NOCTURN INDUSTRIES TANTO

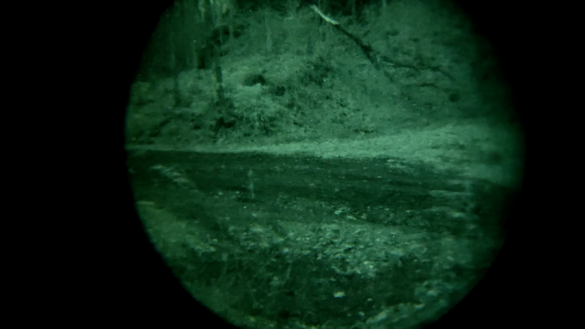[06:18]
And, again, in extreme low light situations, which most likely is going to be indoor, you're going to have some type of IR illuminator to help out.
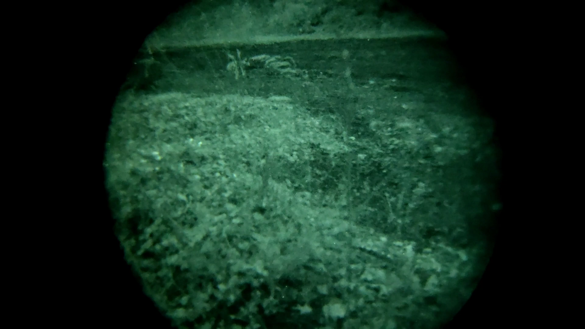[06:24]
Or, you know, maybe a IR laser. So, speaking of laser,
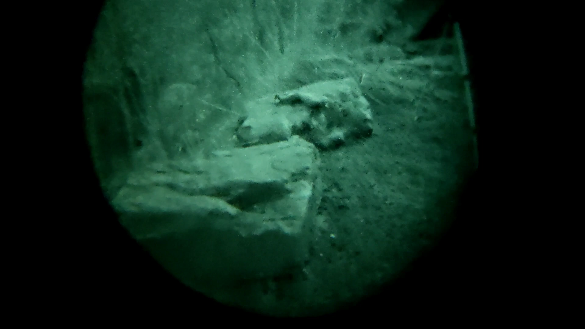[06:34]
let me go ahead and mount this thing and I can show you what the Pursed 4 looks like with this tube.
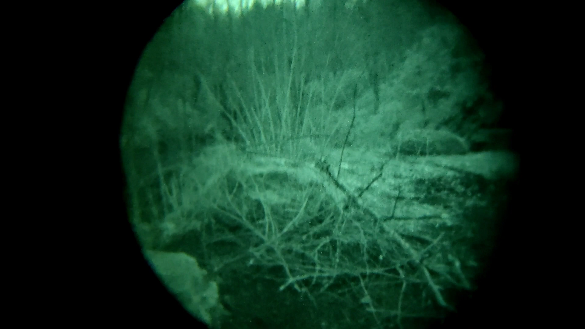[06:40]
So, stand by. All right, guys. So, that's about 50, between 40 and 50 yards away.
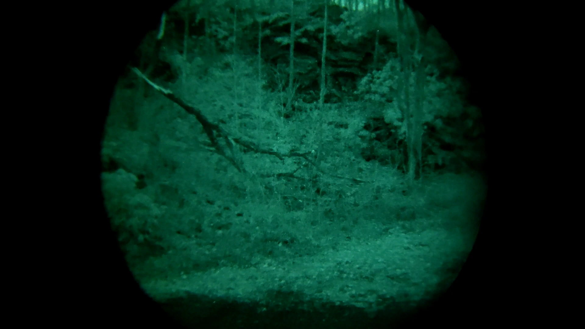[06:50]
Let me go ahead and loosen up my sling. And, then I can show you. Here we go. Ready?
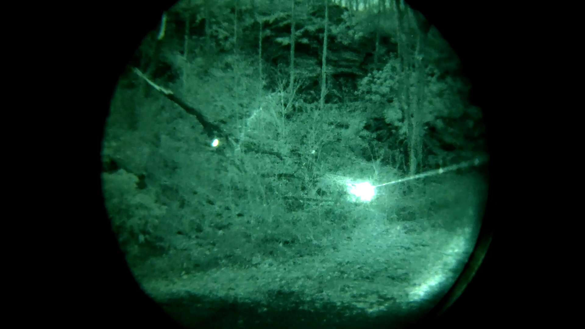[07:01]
Very bright.
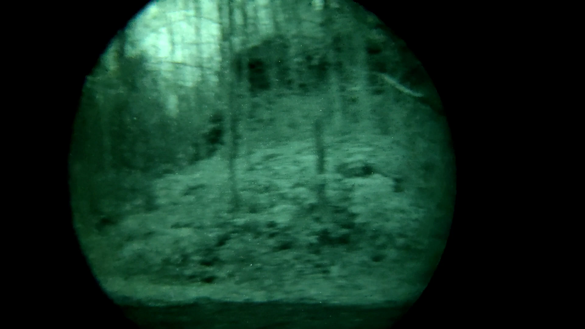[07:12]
Let me see if I turn this camera this way, up the hill there. So, you're going to have some flaring right now because of how bright the moon is.
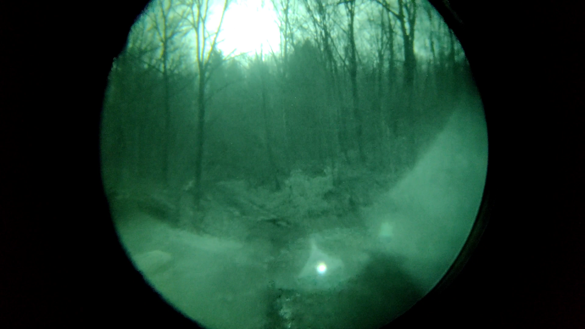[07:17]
So, I'm going to put it dead on and then send the laser up that direction. And, there you go. Overcoming all that washout.
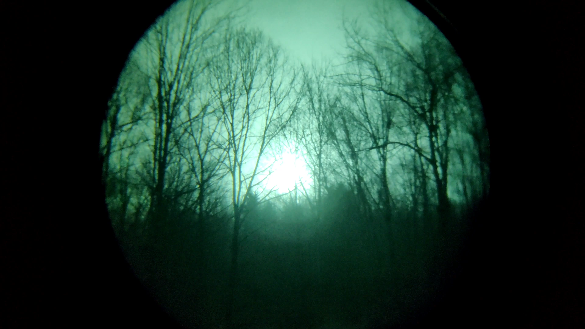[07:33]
Back here. Across there. That's got to be 150 or so yards. There we go. Super bright.
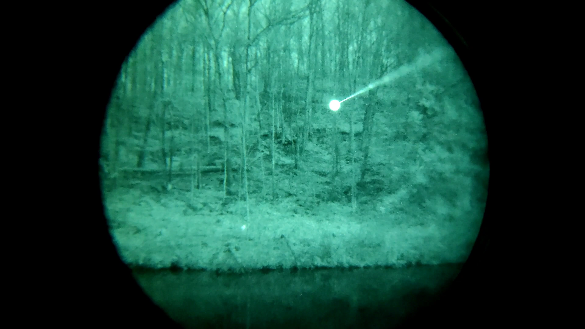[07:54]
Really nice, man. I'm going to tell you. I'm really impressed with both the Pursed 4 by Zetico and also
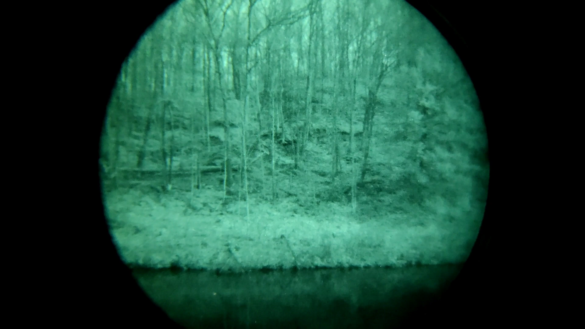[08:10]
the image of Test of Fire inside this Nocturne Industries Tonto. All right, guys. So, on the way back, I realized that it was fuzzy to my eye.
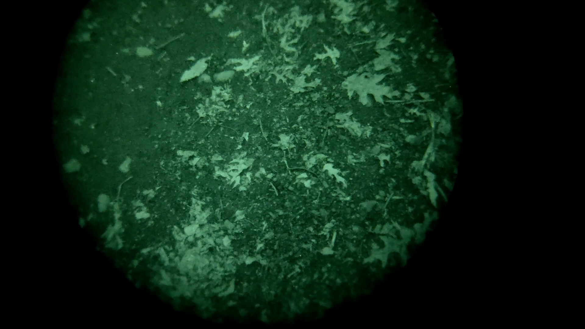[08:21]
And, somewhere along the line, when I was messing with it, with everything, I must have knocked the diopter adjustment out. So, there we go. Nice and clear. So, you can see just how clear that gets.
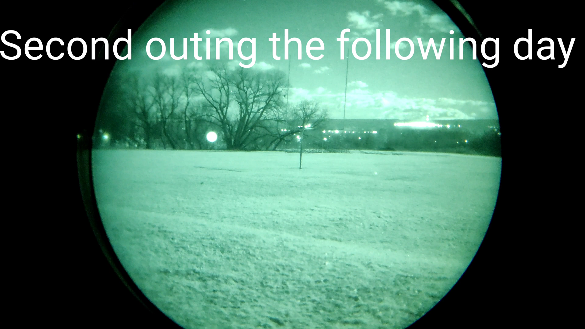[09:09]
I'm here at a local park with the family. And, it is a super bright night.
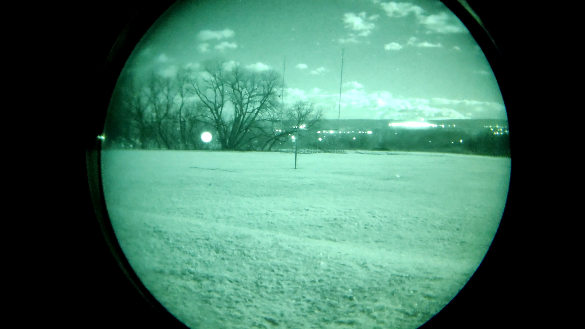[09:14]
As you can see, there's quite a bit of clouds breaking up here.
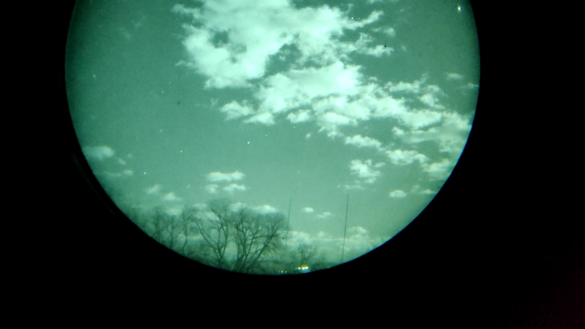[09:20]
And, that's because we had a storm roll through last night and most of the day. So, you can see the moon is the day after a full moon.
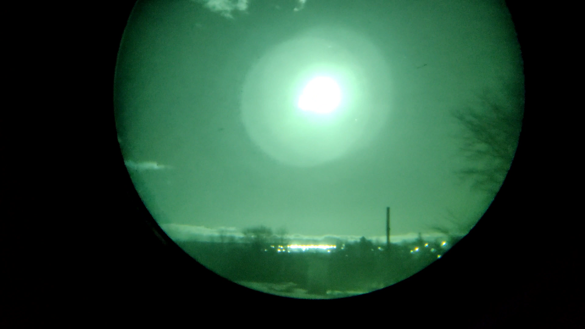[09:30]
So, it is super bright. And, now with the clear skies, we're getting all the saturation here. So, you can see.
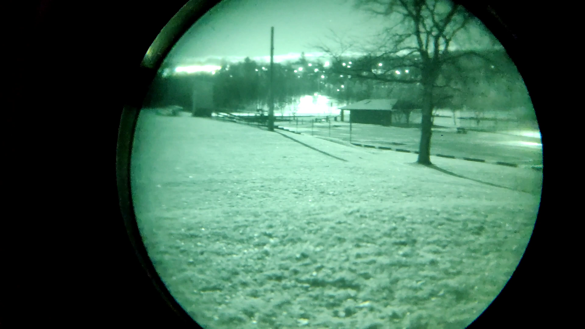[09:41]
I'll step over here.
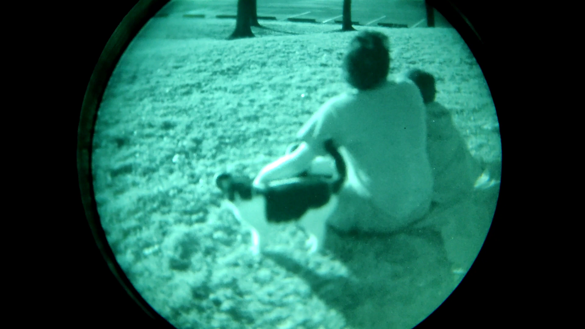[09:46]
The cat followed us.
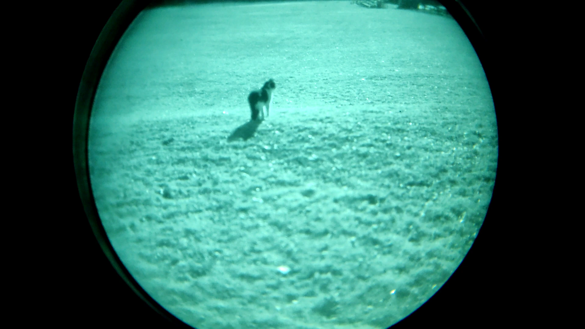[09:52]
He is a stray that we adopted. You can see him. But, he followed us all over the park.
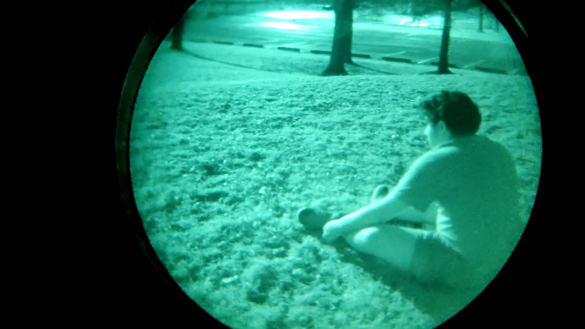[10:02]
Here's the kids. My wife back there.
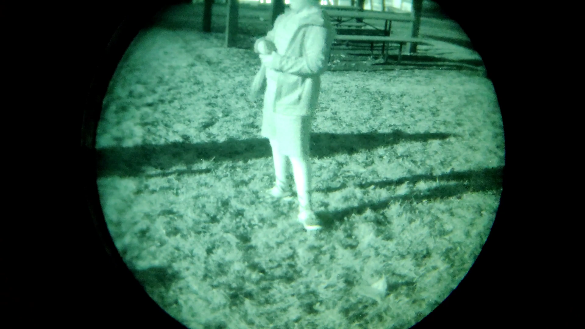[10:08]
So, pretty cool stuff. Here goes.
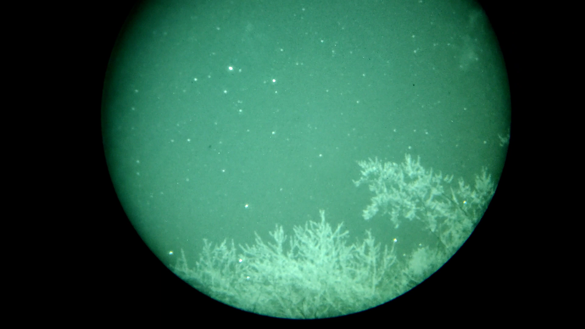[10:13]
The stars. Let's see if I can clean that up a bit. There we go. Tons of star coverage there.